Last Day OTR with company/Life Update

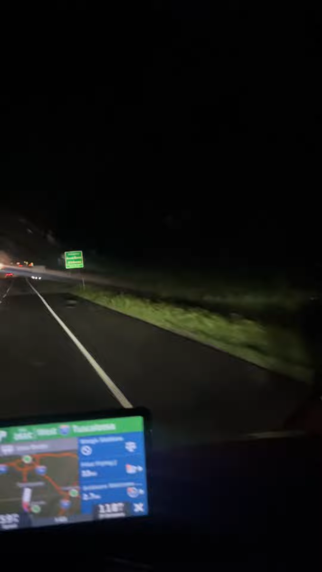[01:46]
Sweet home Alabama. You see the sign? Let's slow that down a little bit.